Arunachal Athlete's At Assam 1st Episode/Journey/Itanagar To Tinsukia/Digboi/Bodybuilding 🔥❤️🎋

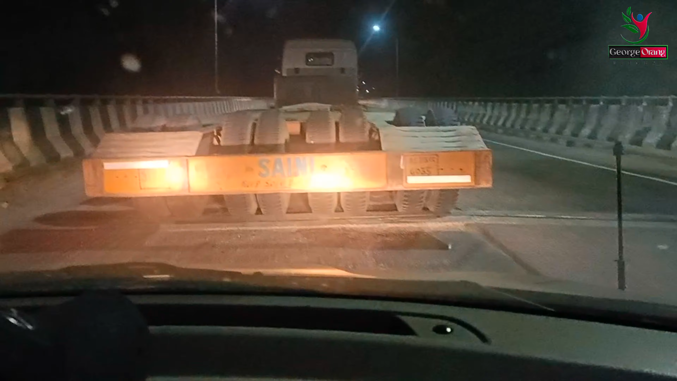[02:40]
1 2 3 4 5 6 7 8 टू टायर से इधर ही है, पूरा गाड़ी का टायर पीछे लेके घूम रहे थे। ये देखो, चलो ओवरटेक करना पड़ेगा इसको।